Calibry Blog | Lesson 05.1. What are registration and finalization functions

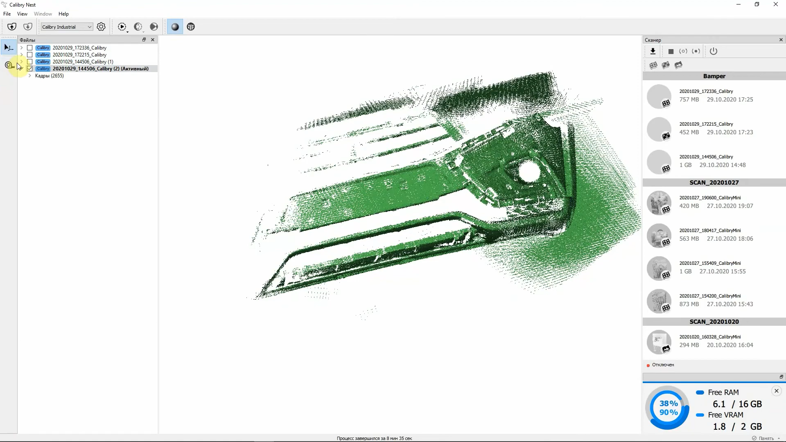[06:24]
This perfectly illustrates why surfing through frames is helpful and that it gives an option of splitting a project into
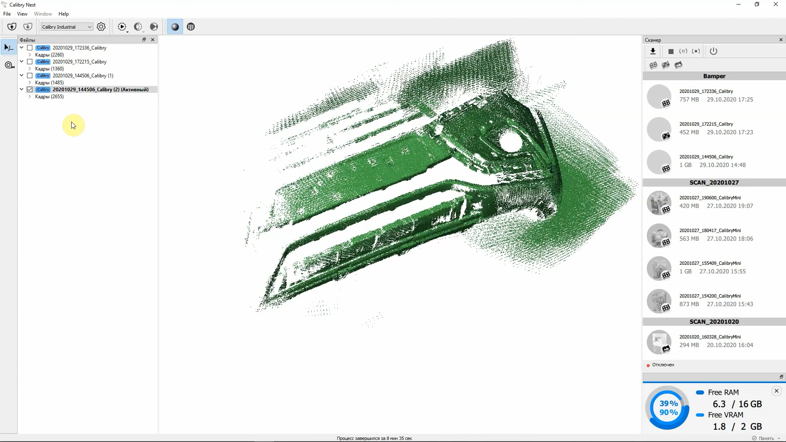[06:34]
several pieces which can be aligned afterwards.
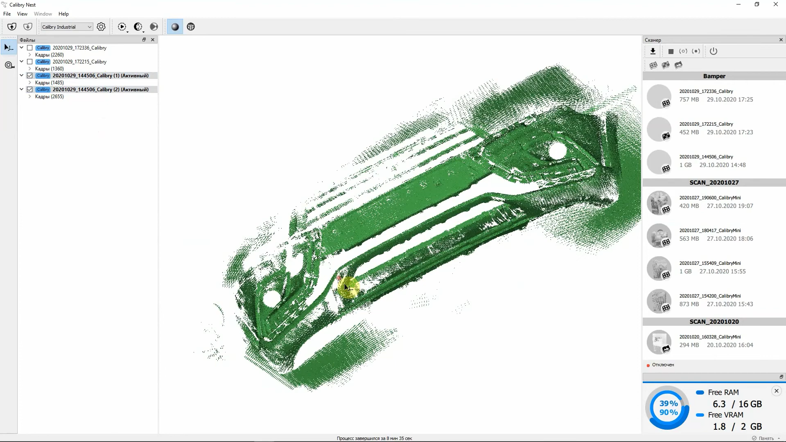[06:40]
The two projects we've got now should be registered and finalized. First 3D model is done. One of the bumper's parts.
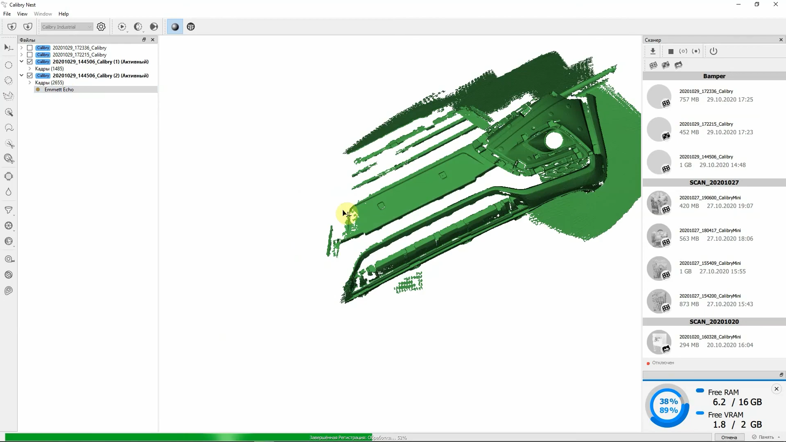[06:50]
The second 3D model is done as well.
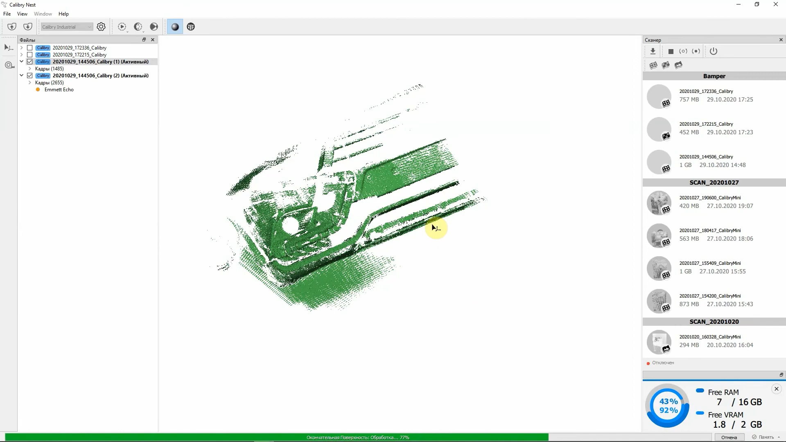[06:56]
It doesn't have too much data, but everything is in place. If some single frames look out of order, you can simply delete them without splitting them into another project.
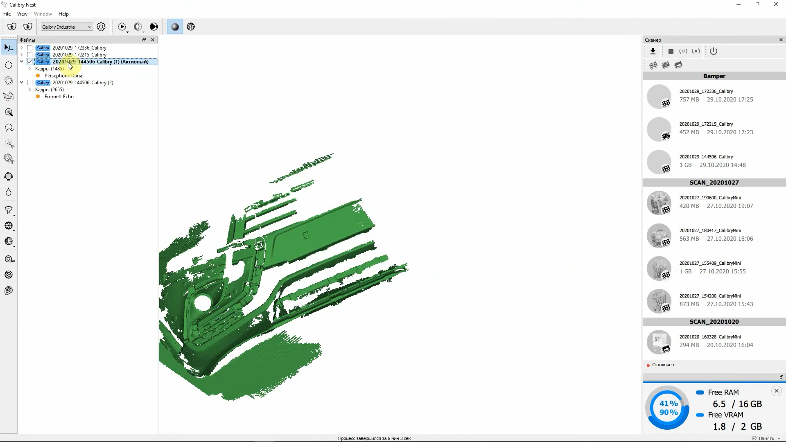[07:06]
Here's another two projects. One of them consists of less data and the other project was scanned by markers.
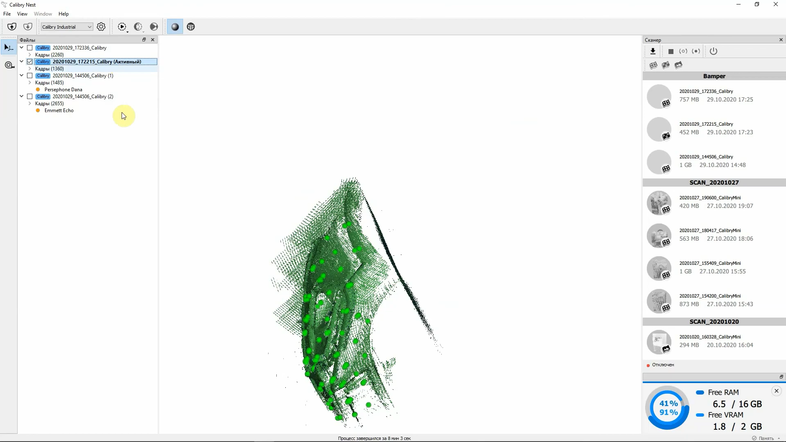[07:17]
I'm going to register and finalize both of them.
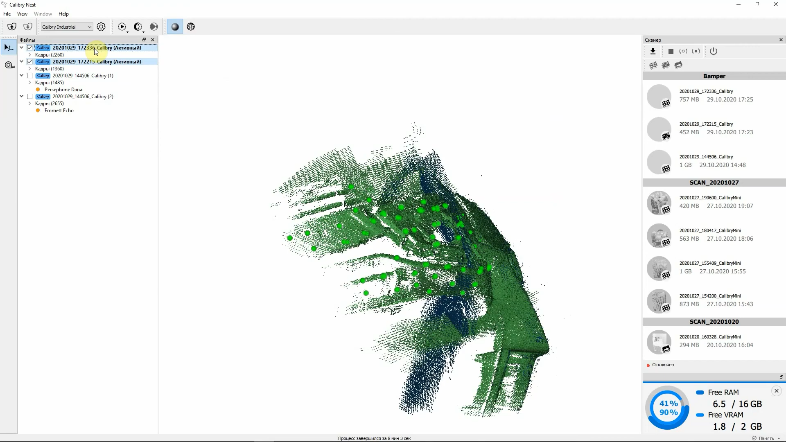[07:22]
If you choose several projects and click the Start non-textured button, then each project will be registered independently.
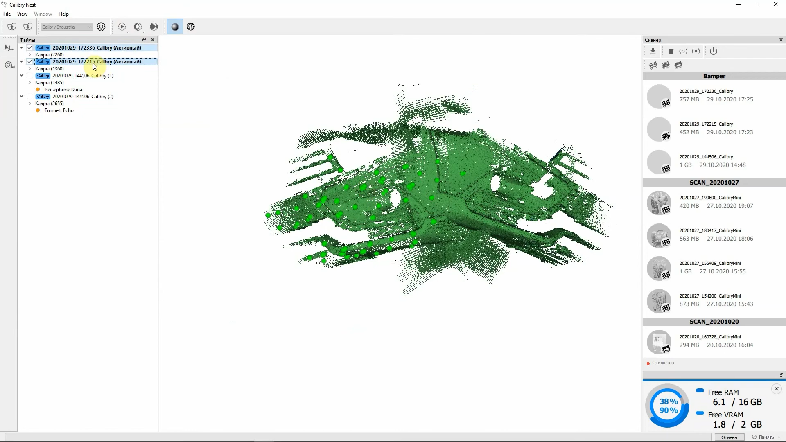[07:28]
And you will get two separate 3D models. This option allows us to create several 3D models with same settings. To align all four of these projects into one 3D model,
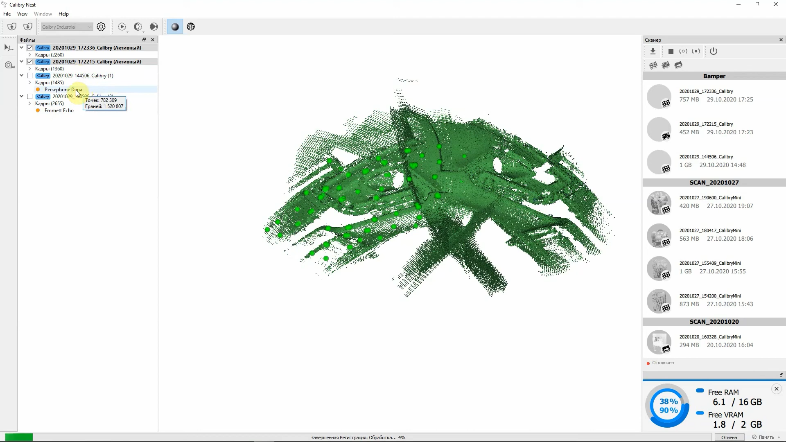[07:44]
we need to get a 3D model of each of them. Four models in total. Without those four 3D models, we wouldn't be able to merge them into one 3D model.
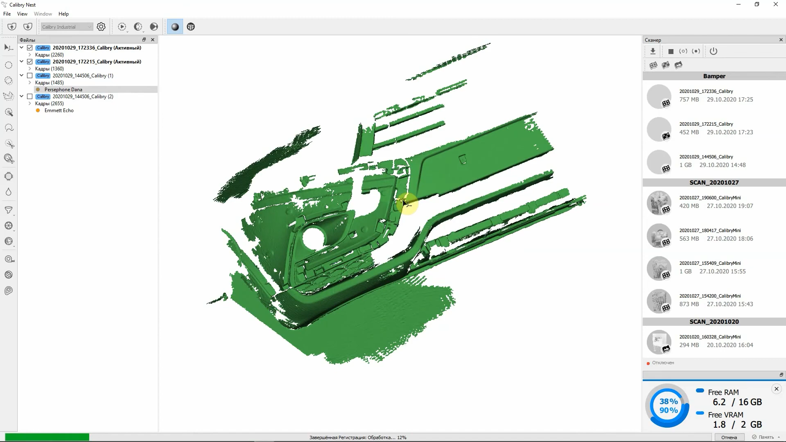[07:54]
Also, I'm going to show you merging of projects scanned in different tracking modes. In this case by geometry and by markers. It's actually rather simple process and is identical to the process of merging projects scanned by geometry. It's not as fast as merging projects scanned by markers, because it's done semi-automatically in that mode.
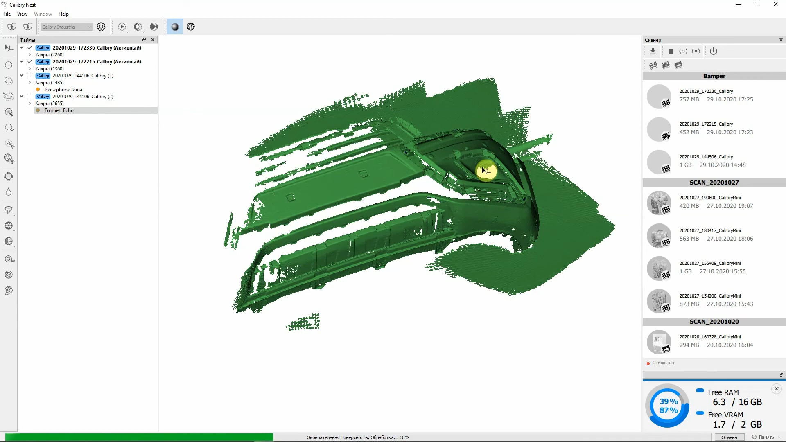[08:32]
If you scan projects in different modes, then you need to set three mutual points on each of them, so the software can figure out how to properly merge the pieces of an object.
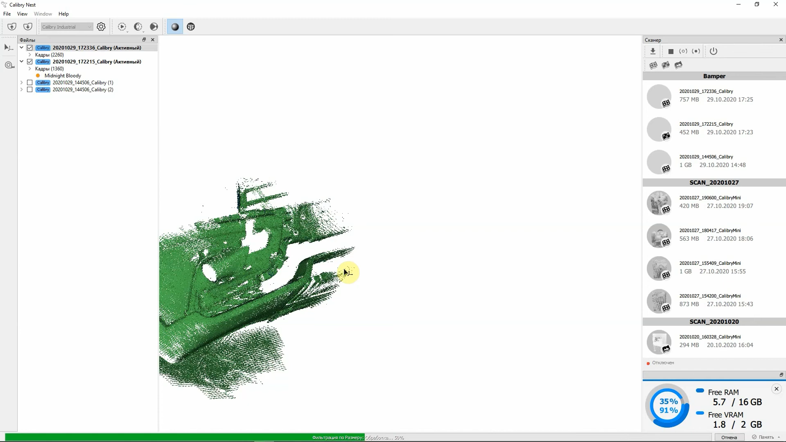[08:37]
The project which was scanned by markers is done.
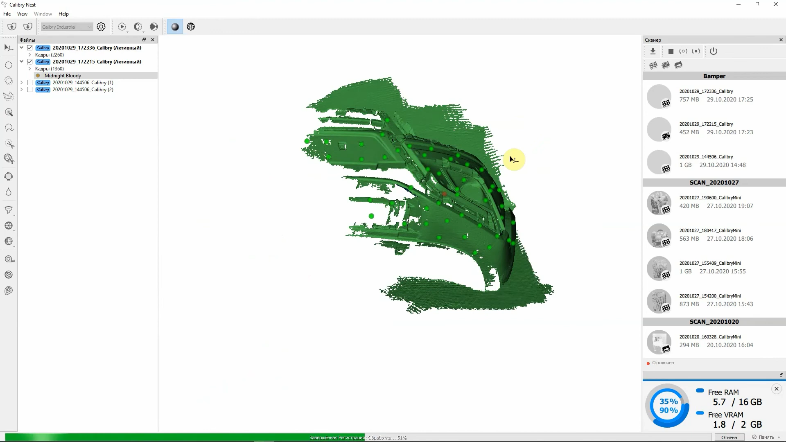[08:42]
Also, if you unfold frames, you can find that each 20th frame contains color information.
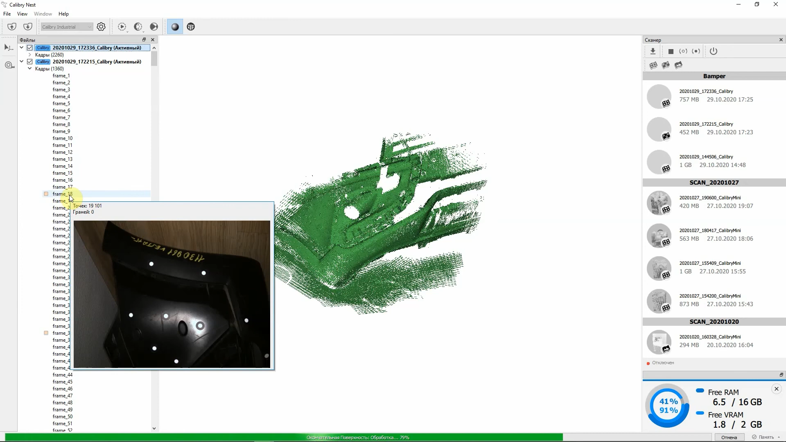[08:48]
This setting can be changed before scanning.
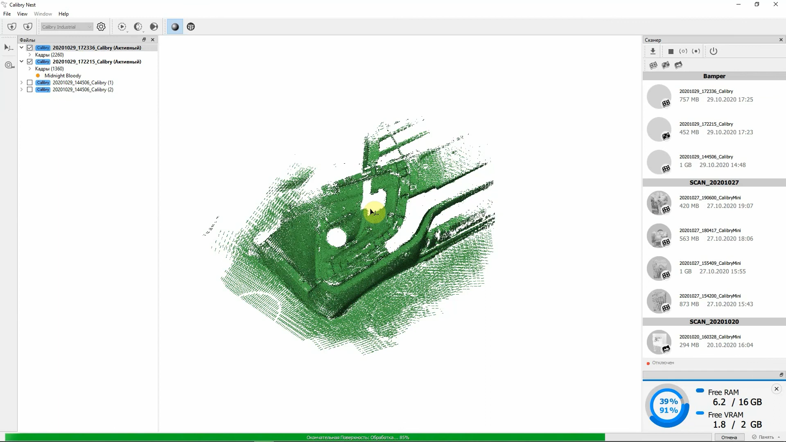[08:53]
Once I get the 3D models, I also have the remnants of the floor and walls, which the bumper leaned on.
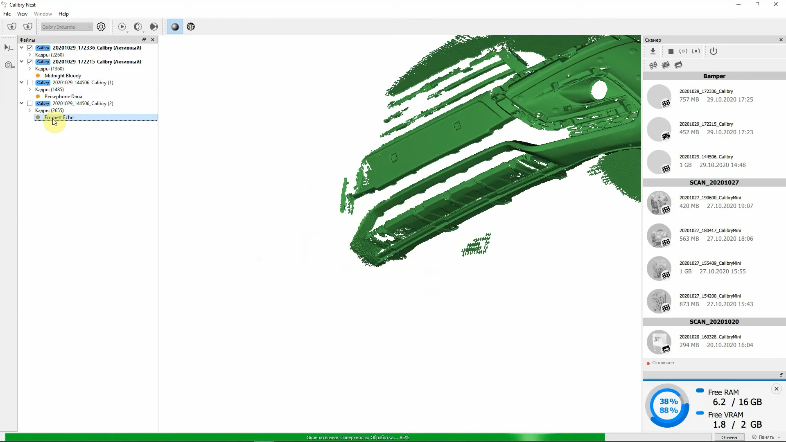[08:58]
Normally, when you scan large objects,
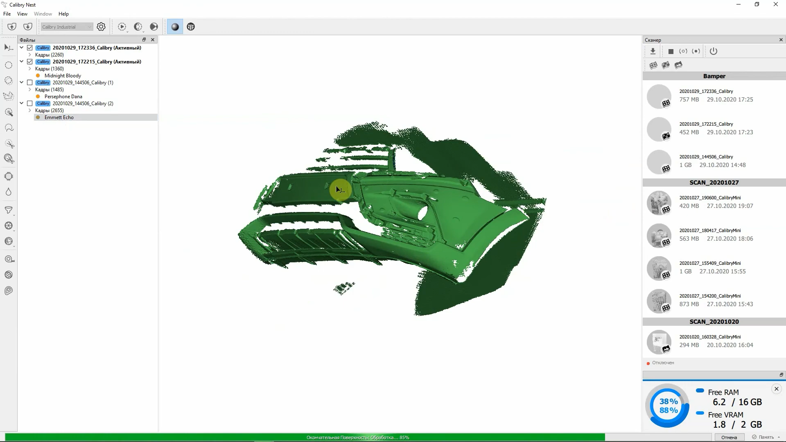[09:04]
some surrounding objects will always be accidentally captured too.
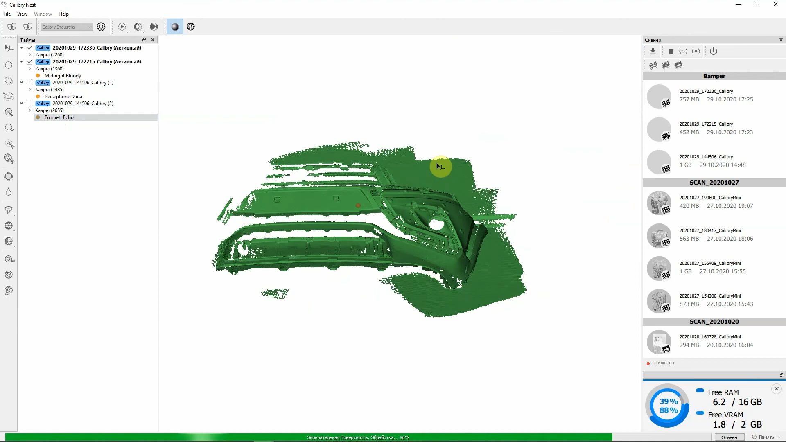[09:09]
But if you delete all the redundant parts, like this floor, and if you delete it only from the 3D model,
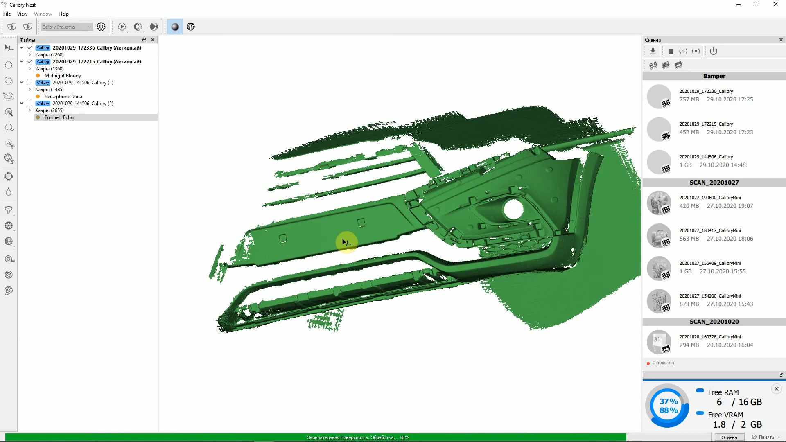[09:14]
it will still stay in the frames.